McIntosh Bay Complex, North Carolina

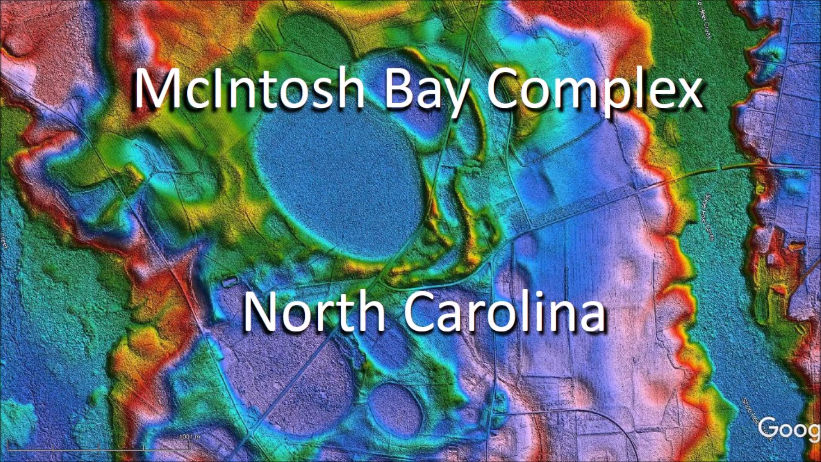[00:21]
contains several Carolina Bays of high biological significance with high quality examples of the rare cypress savanna natural community. Geologically, the Carolina Bays in this landscape were formed by a high-density bombardment of glacier ice boulders whose orientation hints at multiple extraterrestrial impacts on the Laurentide ice sheet 12,900 years ago. Welcome to another edition of the Carolina Bay of the day where we study the secondary impacts made by the glacier ice boulders that were ejected by an extraterrestrial impact on the Laurentide ice sheet. There is a link to the LiDAR visualization tool for Google Earth by Michael Davias in the description of the video.
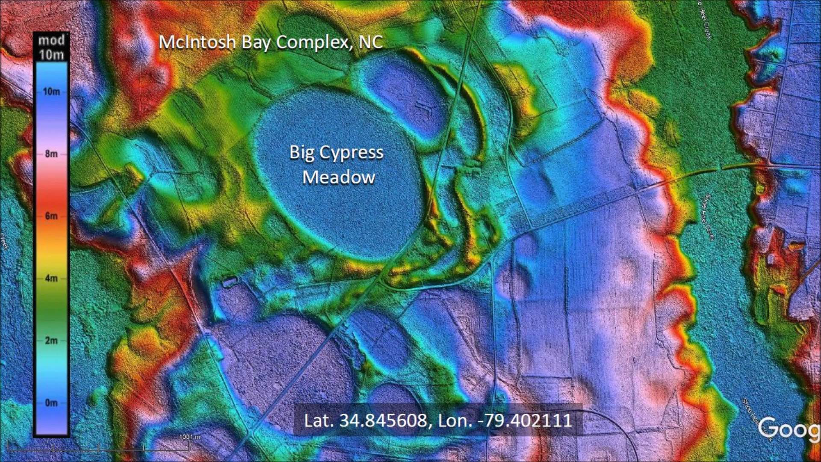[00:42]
Today we will review what has been written about the Big Cypress Meadow, which is the Carolina Bay in the center of this image.
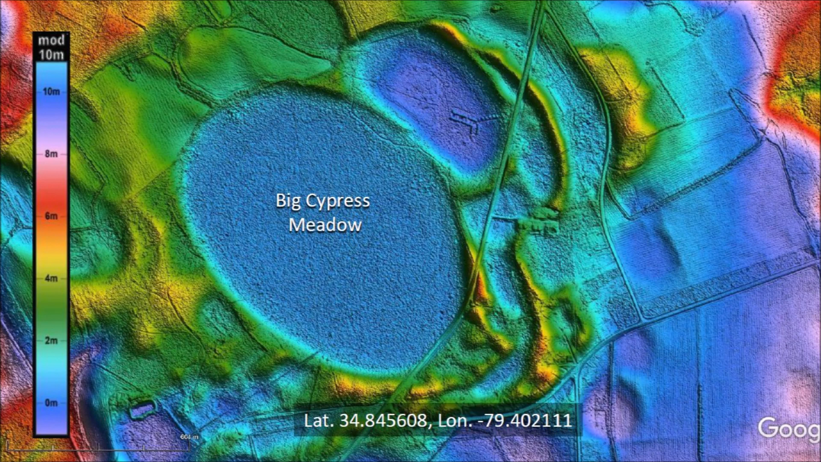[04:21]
Using the law of superposition, we can determine that bay number one was emplaced first. Basins two and three were emplaced next. The rims are clearly visible. Basin number four was emplaced on top of basin number two. Finally, basin number five partially covered basins two, three, and four.
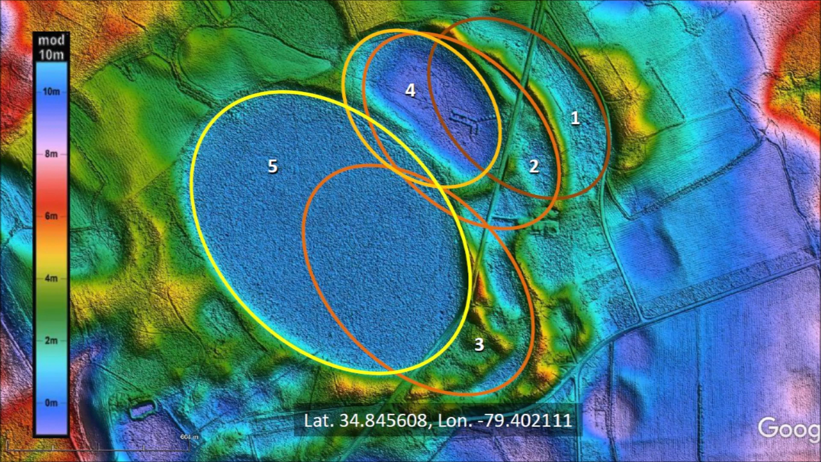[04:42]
The five elliptical basins originated as inclined conical cavities made by oblique secondary impacts of ice boulders ejected by an extraterrestrial impact on the Laurentide ice sheet.
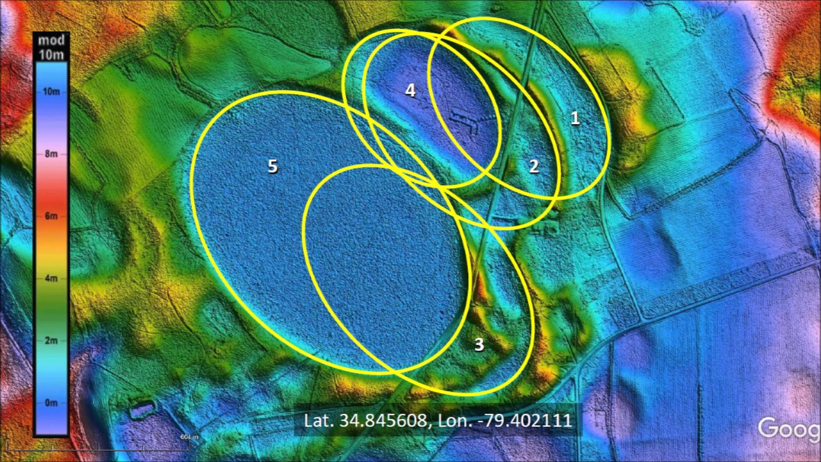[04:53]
Five ice boulders in the ejecta curtain came down in a specific sequence at an oblique angle of approximately 45 degrees.
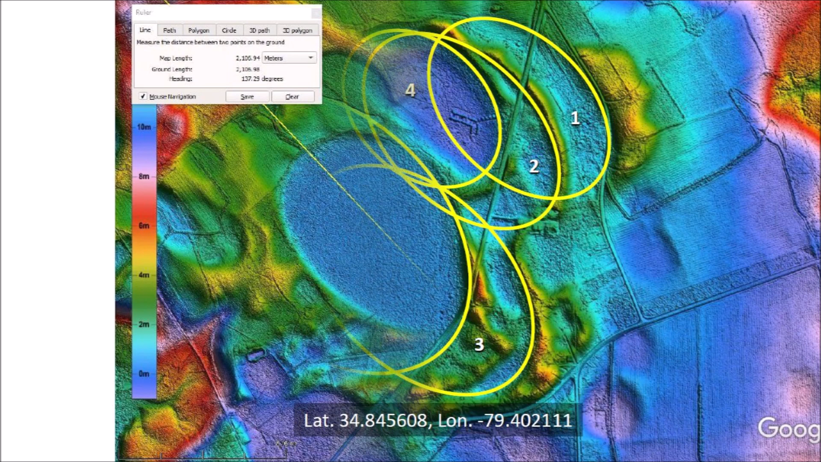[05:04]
The major axis of the ellipse-forming Big Cypress Meadow has a heading of 137 degrees.
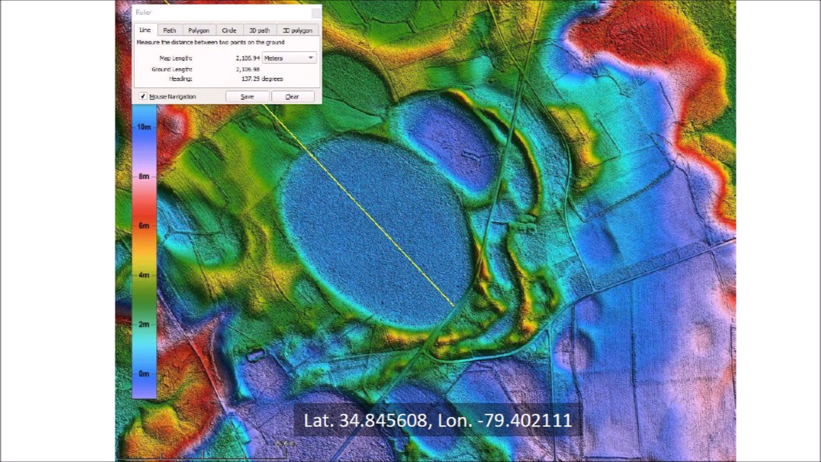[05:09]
Following this line should lead to the place where the ice boulder that made this impact basin originated. Surprisingly, a heading of 137 degrees leads to Lake Michigan and not Saginaw Bay.